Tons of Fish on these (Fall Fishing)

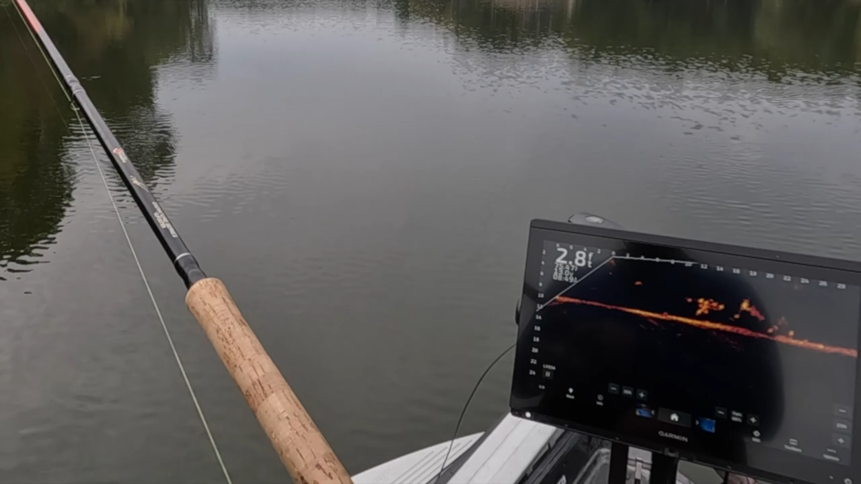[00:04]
Holy moly look at that guys. Watch this single hair jig thrown in that pile. There he's coming at the back end there not
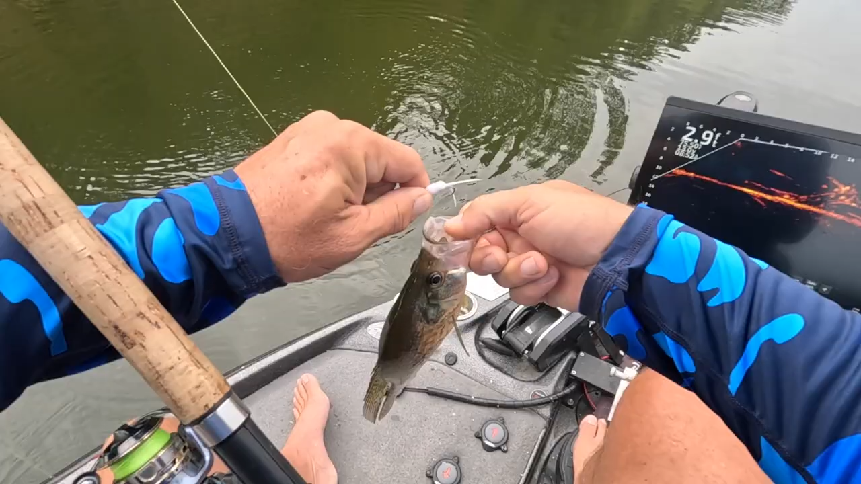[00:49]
is a good eater right there good solid eater but that's what we're starting off with the whitey
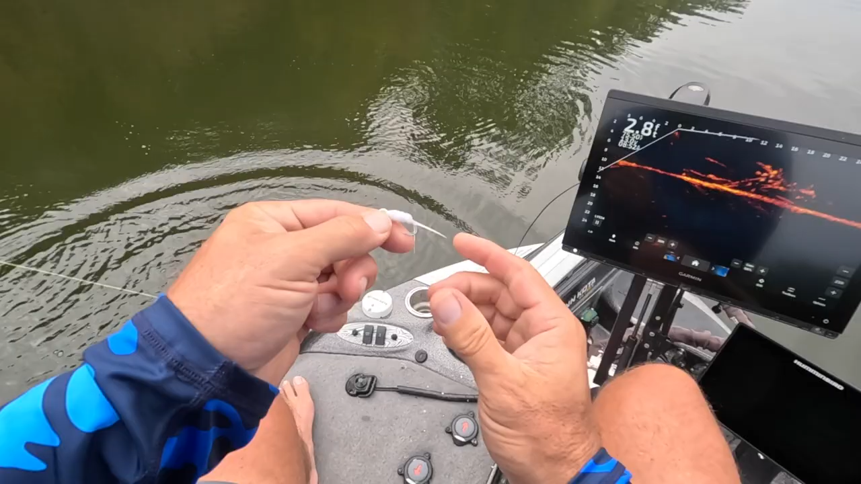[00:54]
buy these single hair jigs on the website freaking awesome they are very inexpensive but check out those check out those fish right there stacked on shallow
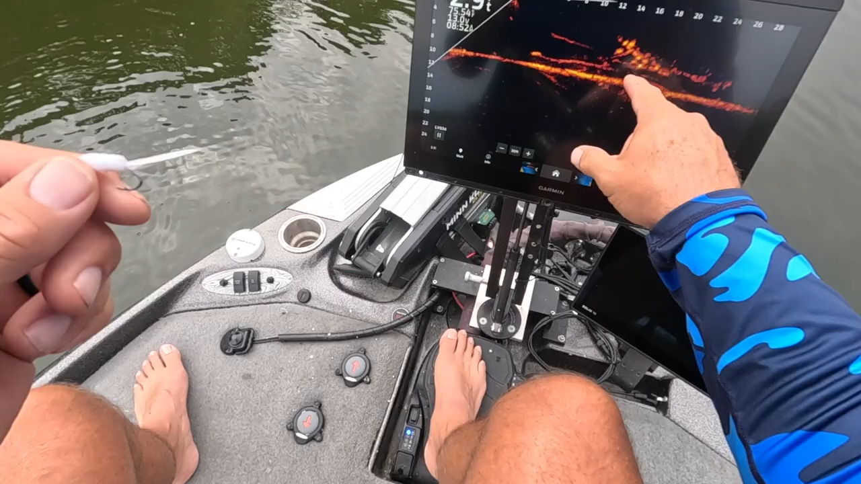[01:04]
structure great for fall fishing right there guys this really is an awesome experience to watch how aggressive these are and I I really take my split shot off I I make it lightly just flutter around in there and I'm telling you now the bite can be really quick sometimes they just place it in their mouth and just run with it you just kind of got to know that they have it but you can see that right there we're only 10 feet away they're not spooky at all there it is dropping in
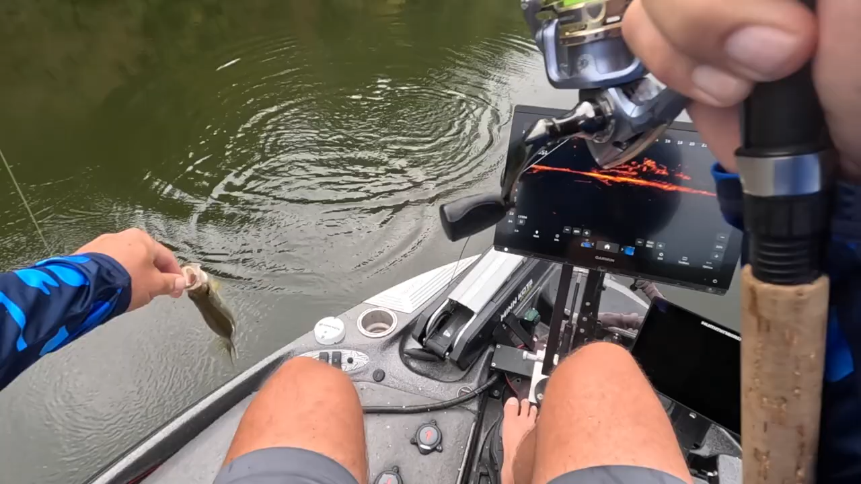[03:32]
here's a smaller one but hey so we're going to move on but that's a lot of fun that's just fun you could fill up a live well quick of little eaters for sure check out that see those guys way up there shallow there it is right in the middle of it right on that weed edge
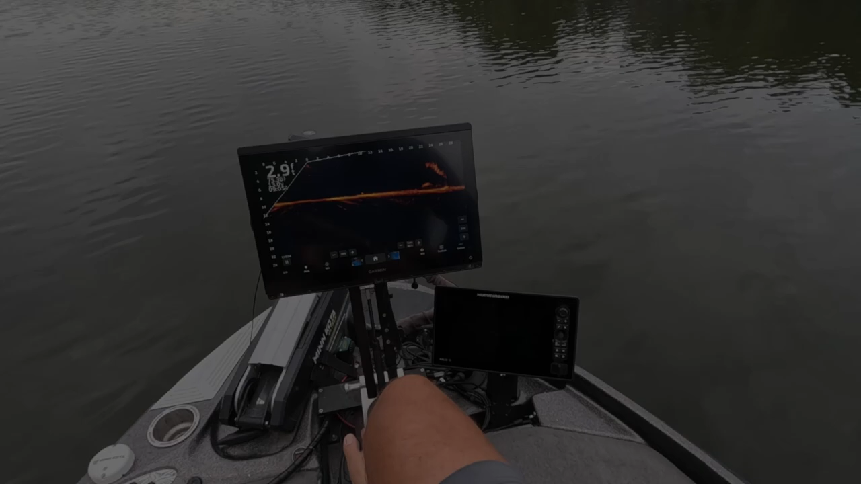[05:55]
check this out this is just after having that conversation found another never fish this piece of structure never ever ever have I ever fished this piece of structure but you can see these fish are just lying around on this on this piece of wood and they are gonna go crazy for my bait which again we're fishing with that uh just that little hair jig I use and there we go
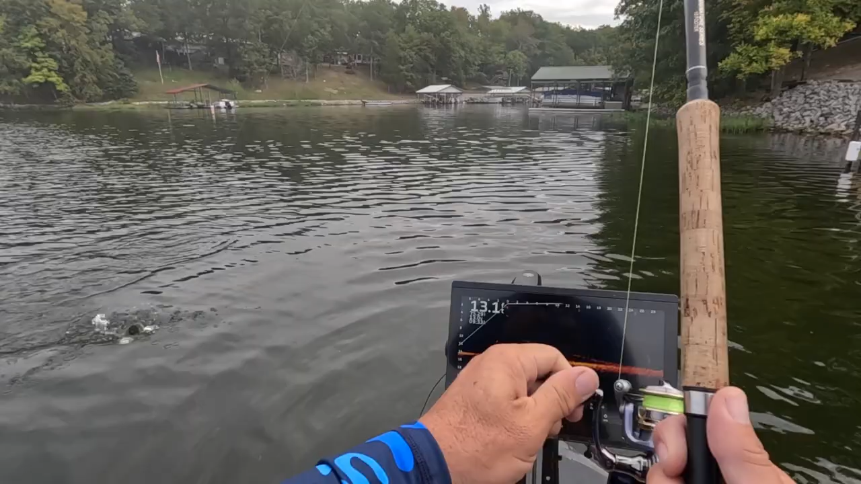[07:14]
boom that's fun vertical jigging now just looking for bigger guys nice fish right there this guy right here looks pretty good but he might be that same big one yeah he is he just
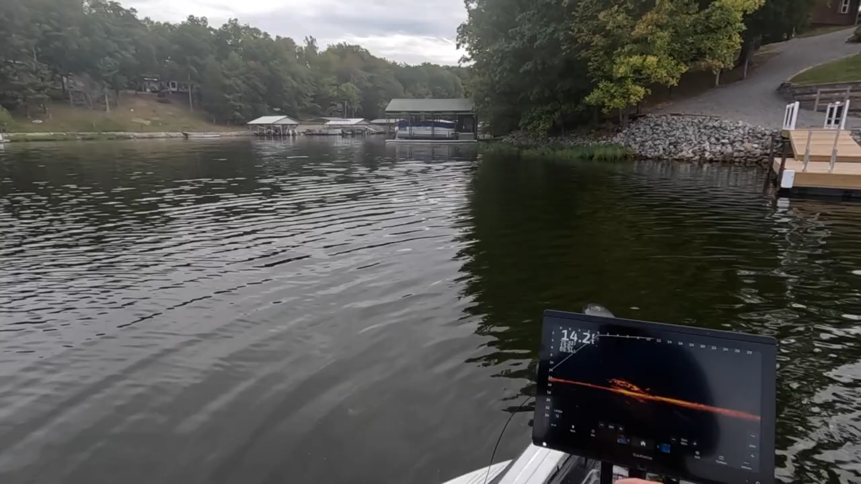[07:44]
mmm that's a better fish that's a better fish
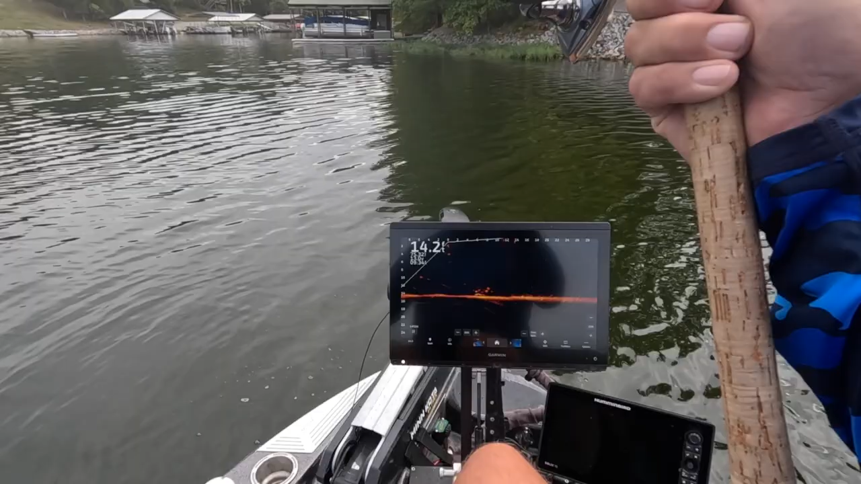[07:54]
so vertical fishing casting keeping him shallow on the structure definitely the ticket today for this morning I'm sure we could catch him just about anyway but that's a solid fish right there and just moving along the bank easy peasy
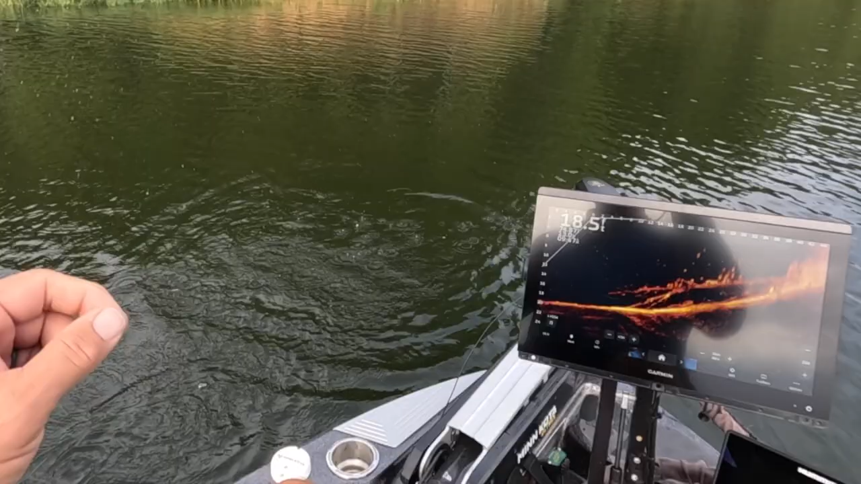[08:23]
just another piece of shallow structure unbelievable look at those guys just sitting there boy
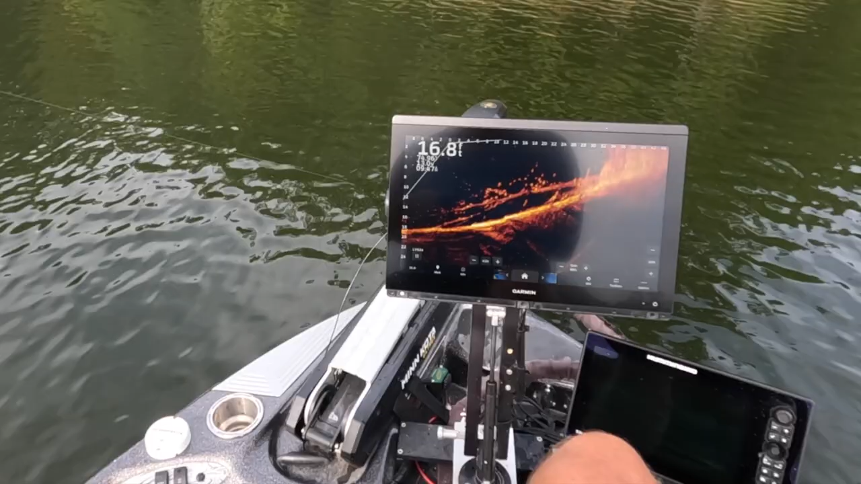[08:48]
there he is there he is